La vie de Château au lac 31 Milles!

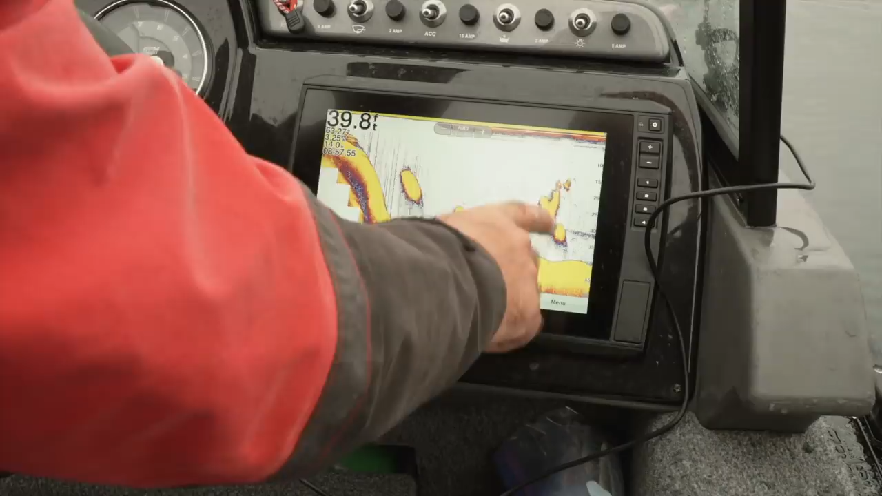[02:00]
C'est comme ça partout ici sur le lac 31000. C'est incroyable. Tabarnouche, il y en a du poisson, hein? Impressionnant!
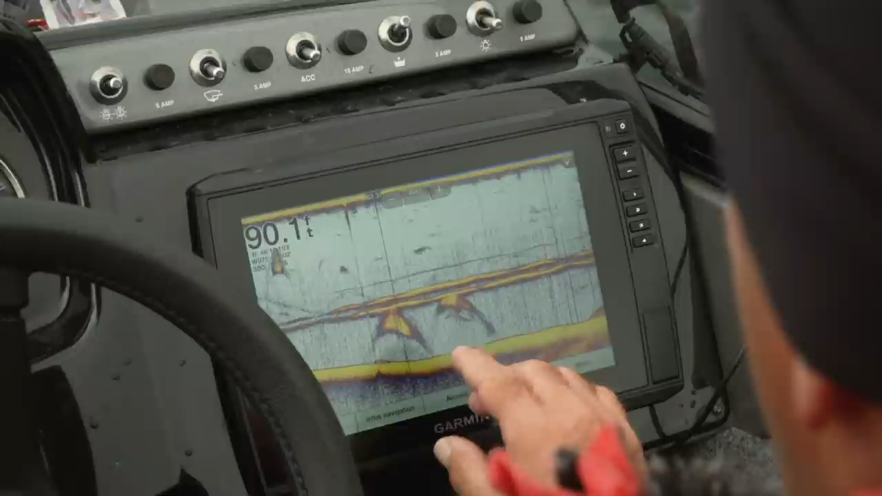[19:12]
Là, on voit les deux bancs de poissons à pas ici.
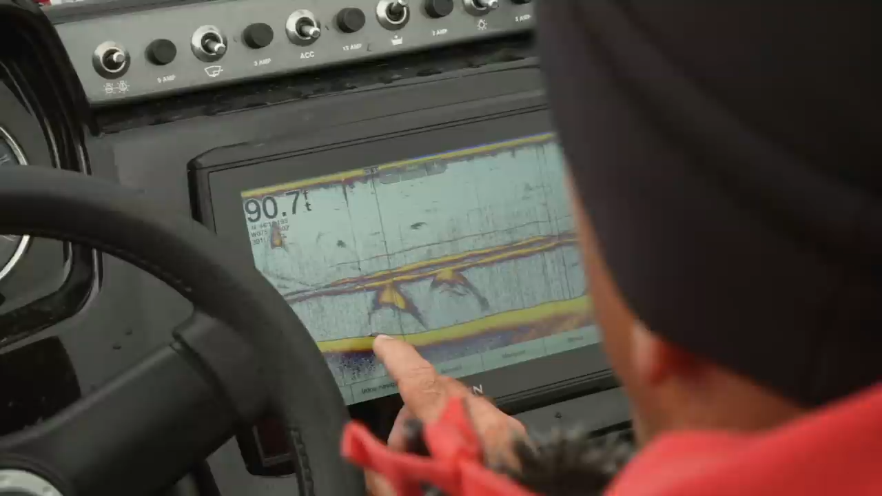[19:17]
Il y a une grise qui est très près du fond, mais sous le banc d'éperlan, ce que je pensais être des éperlans.
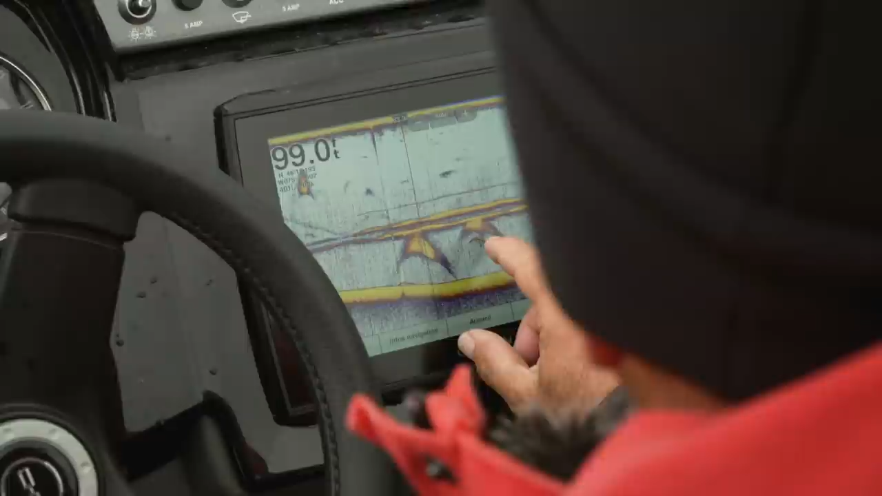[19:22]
Puis il y en a une autre ici qui est tout juste sous les éperlans, possiblement en chasse.
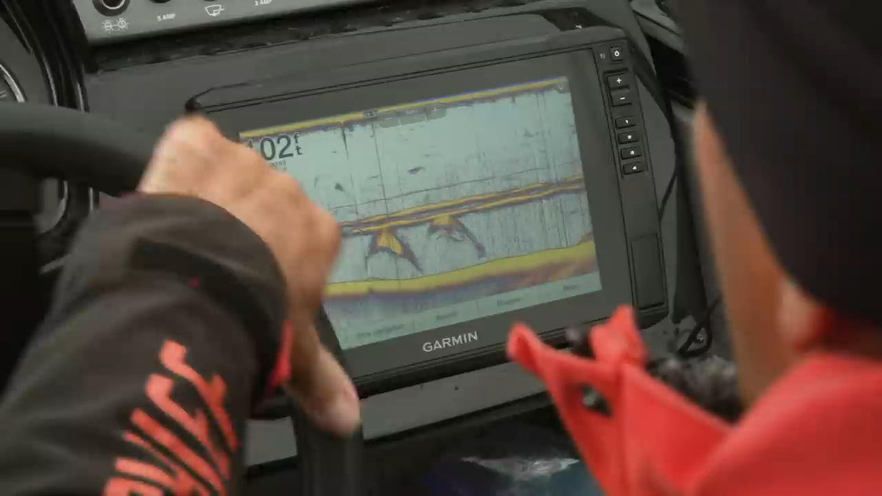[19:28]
Les deux traits qu'on voit là, c'est mes boulets. On voit même une des tricheuses ici.
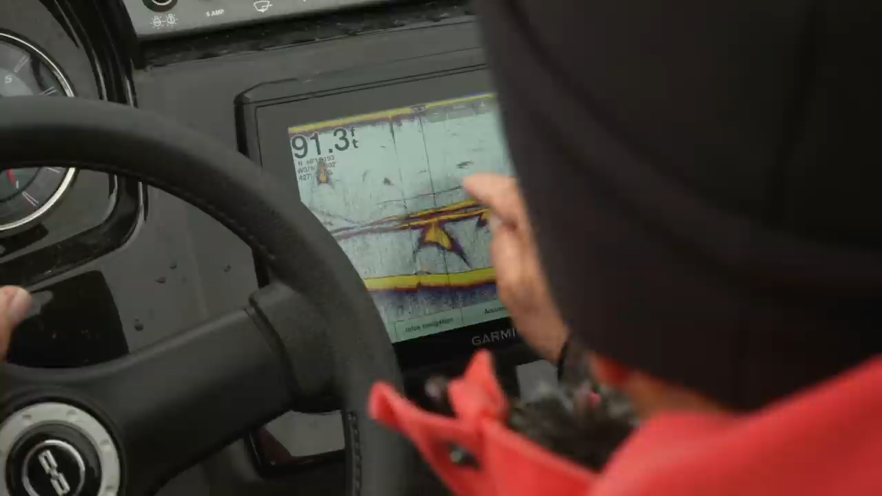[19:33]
Là, dans un monde parfait, ce serait sans doute bon que je baisse un de mes deux boulets pour être à cette hauteur-là.
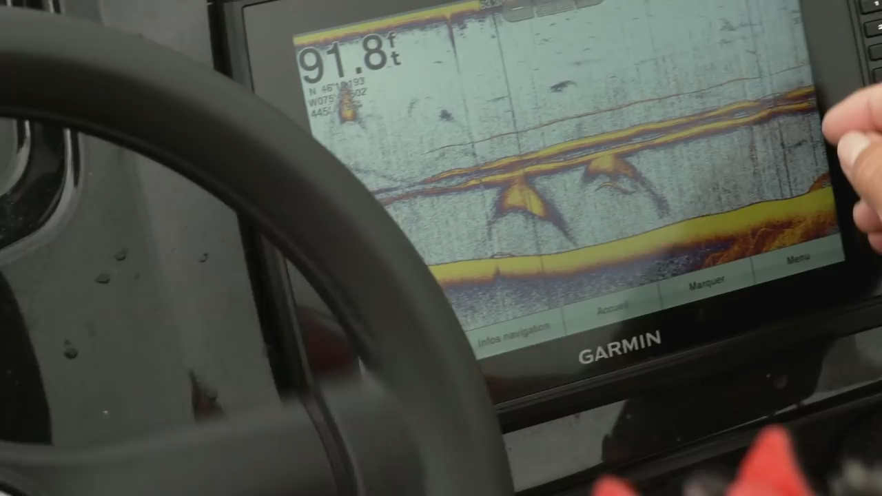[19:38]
On screen: depth 91.8 ft
Mais là, on arrive dans une zone où il y a moins de profondeur, je le ferai pas, là.
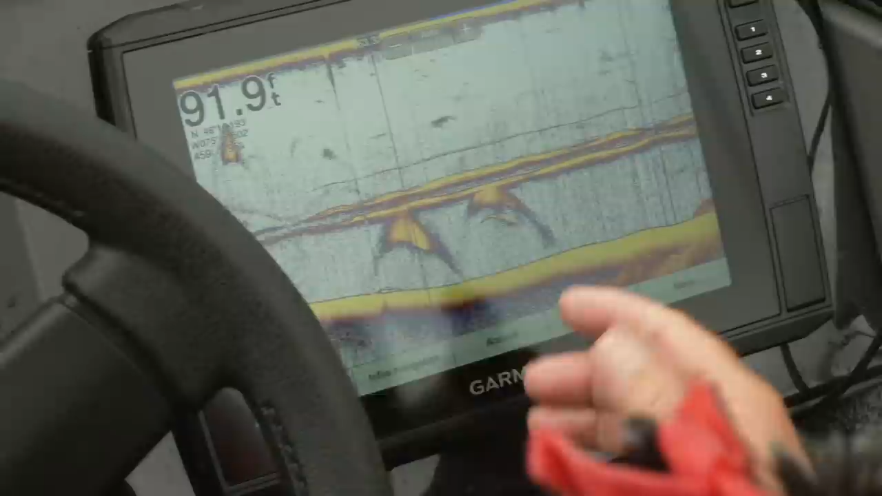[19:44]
On screen: depth 91.9 ft
Mais j'adore ces représentations-là très précises que mon sonore me donne.